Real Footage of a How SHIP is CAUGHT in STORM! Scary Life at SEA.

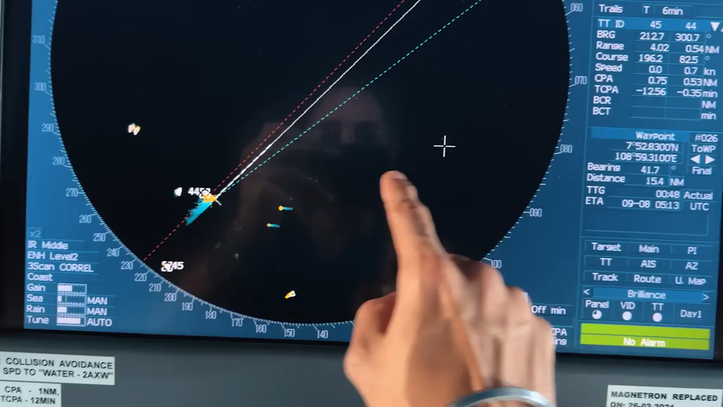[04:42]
I'm going to go outside and show you how these are Taiwanese fishing boats. Oh, let's go out and check it.